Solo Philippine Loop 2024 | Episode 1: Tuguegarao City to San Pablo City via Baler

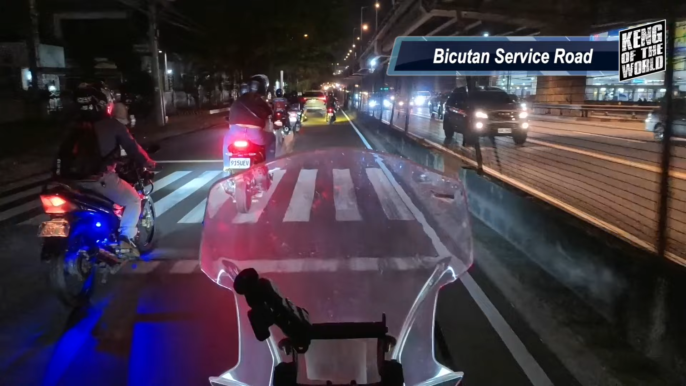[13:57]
Weaving through traffic in Manila on a motorcycle.
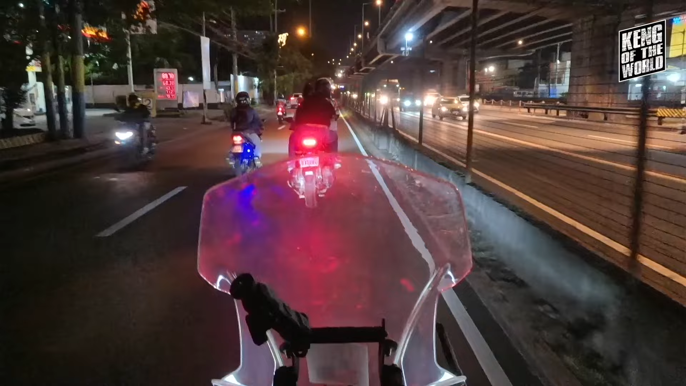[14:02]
First time on service roads. Philippine Loop na kung magpapagawa sa akin dito.
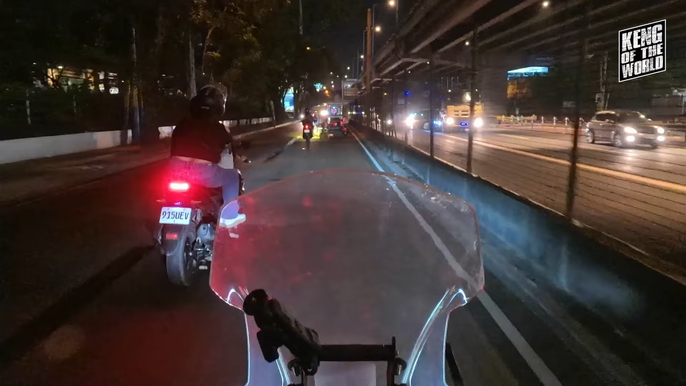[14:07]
Time check, it's 8:27 and Google says I am an
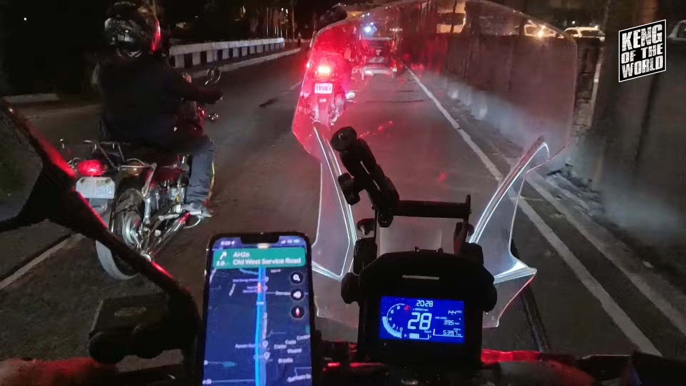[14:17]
Binyan na tayo, guys. Yay! Santa Rosa na!
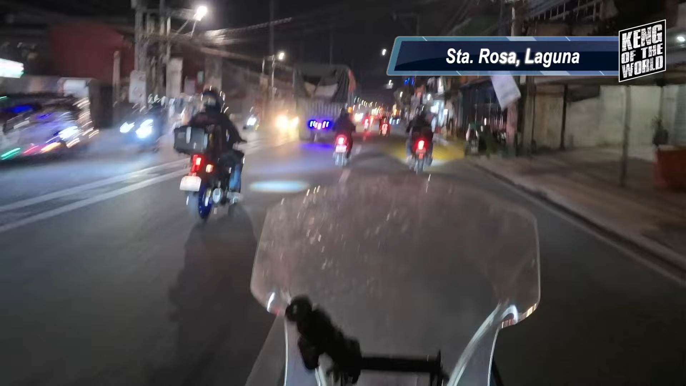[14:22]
In fairness, ang liwanag ng Kabuyaw. Ang layo na nung mga tipong college pa lang kami. Welcome to Calamba, Laguna. Welcome me back, Calamba.
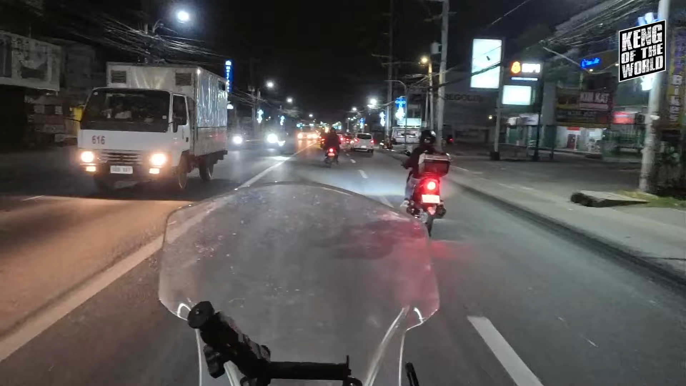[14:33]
Santo Tomas, Batangas. Umaambun na at...
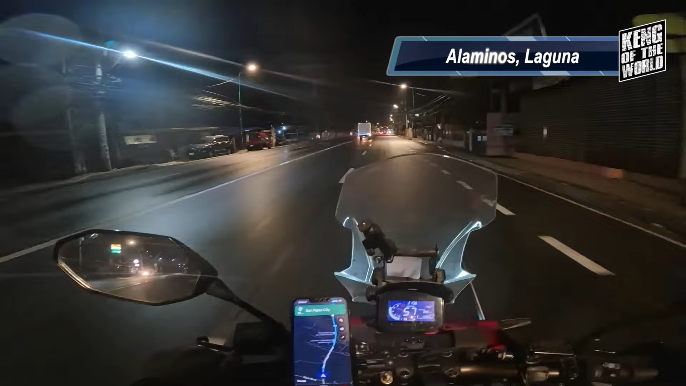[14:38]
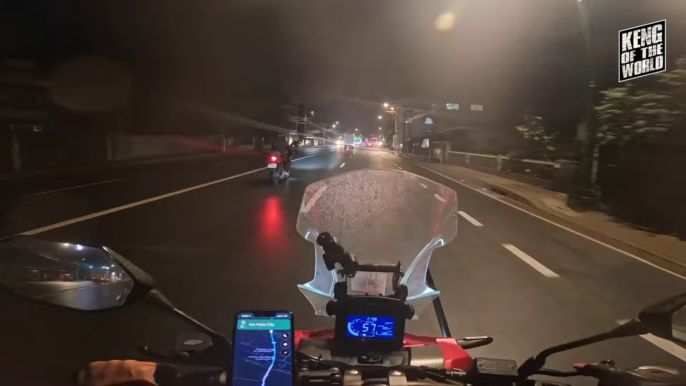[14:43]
Shout out to you, sir, kung sino ko man. Ito, totoo na to.
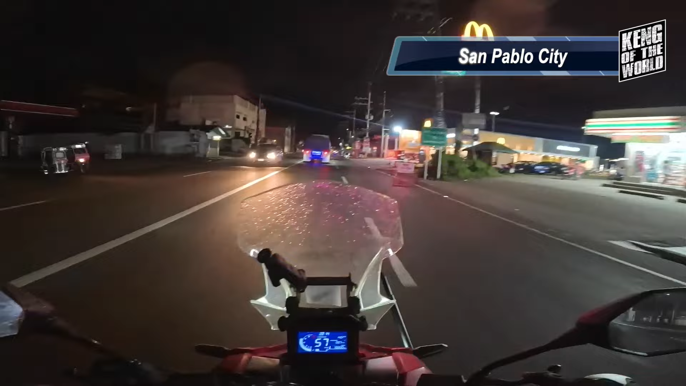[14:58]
Welcome to San Pablo City. Time check 10:14.